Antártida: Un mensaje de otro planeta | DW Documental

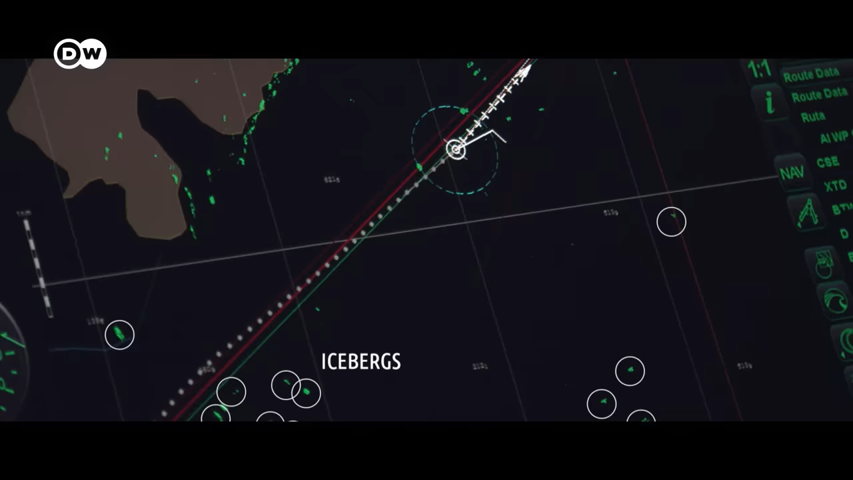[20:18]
Es necesario que existan esas cartas para evitar que haya una desgracia, un hundimiento, un vertido, un problema,